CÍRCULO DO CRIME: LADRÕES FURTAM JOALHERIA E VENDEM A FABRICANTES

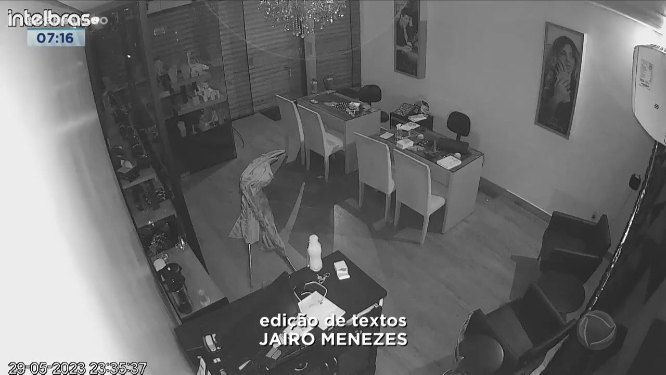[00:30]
O bandido age rápido e começa a pegar tudo que vê pela frente.